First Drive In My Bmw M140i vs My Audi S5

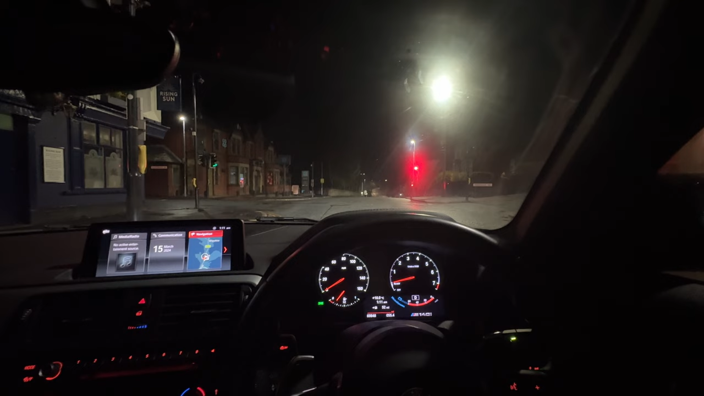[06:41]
okay but i'm not going to be thrashing it really just to get a feel of what this car is like because i've not driven one of these for about two or three years
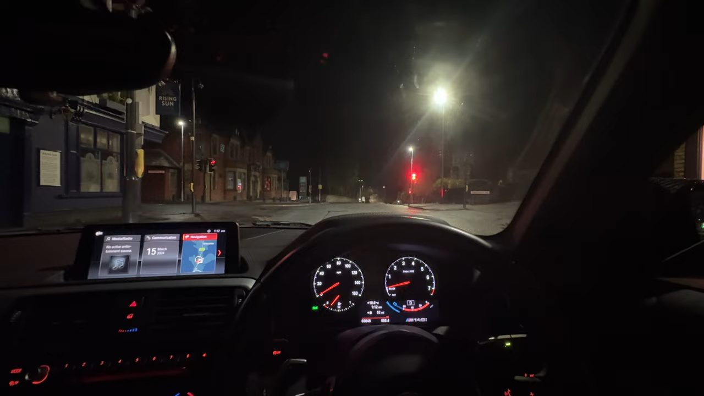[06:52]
so right now i'm in comfort mode and it just feels like a normal one series in comfort mode if i'm honest but right off the bat this road is quite bumpy and i've noticed that the rear end on this car is quite floaty
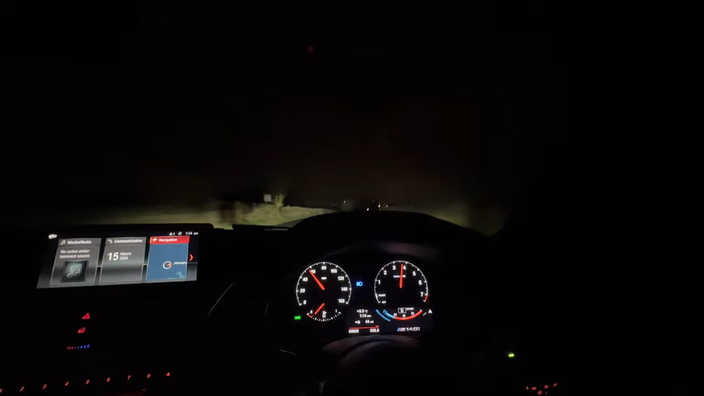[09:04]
end just stepped out then a little bit and i didn't even realize it it gone until i was halfway in the slide again yeah this is definitely a 200 a 200 car when the roads are greasy and there's no lsd you know if i could describe the way this car feels this is probably going to be a bit of a silly comparison but
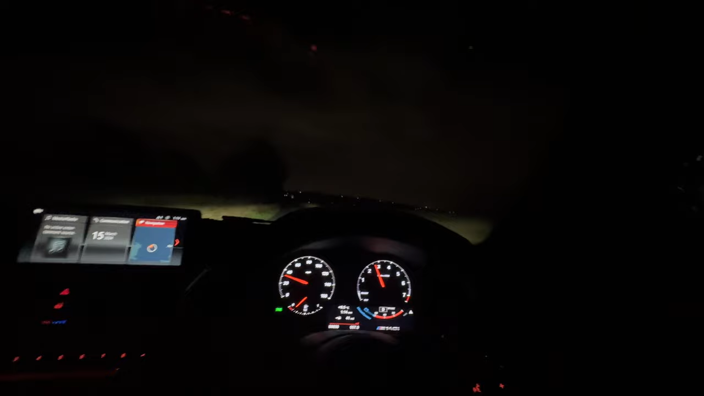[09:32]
it almost feels like if anybody's driven an american muscle car once you get the traction this car's pretty rapid in a straight line but as soon as you hit a bend or as soon as you break traction it starts to fall apart a little bit just like the muscle cars and that's the way i'd probably describe it
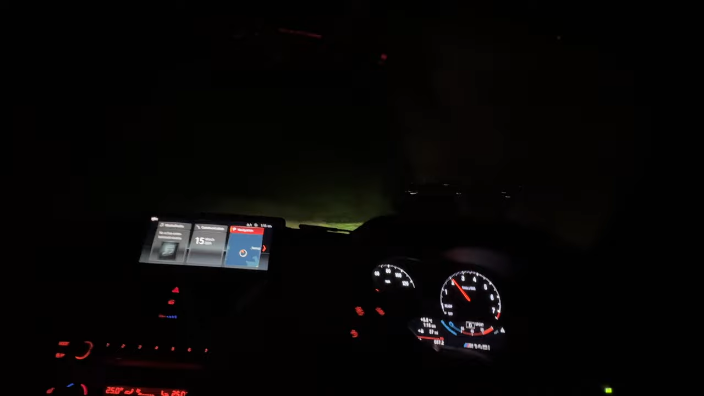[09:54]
just my analogy again the back end went just then yeah you do have to be very careful with this car very careful now i know why my insurance is so high because a lot of these have been binned okay yeah that back end is very floaty i don't know how well you're picking this up because i've got my